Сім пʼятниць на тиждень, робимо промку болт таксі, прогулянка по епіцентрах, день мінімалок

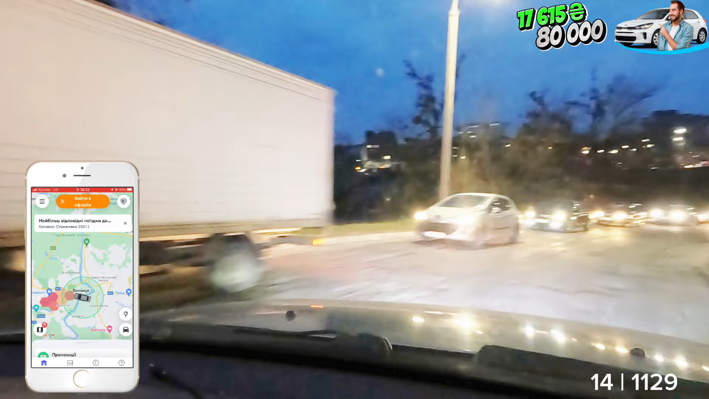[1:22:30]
Міст стоїть, під мостом все стоїть. Який сьогодні день взагалі? Вівторок. Просто такий, мабуть, час зараз, да? Якийсь такий, а який? Пів сьомого. Якраз чітко пробки. Пробочний цей час. Час пік, коротше. Що ми бачимо по 838? Нічого ми не бачимо по 838. 12 замовлень, а в стрижовку нічого нема.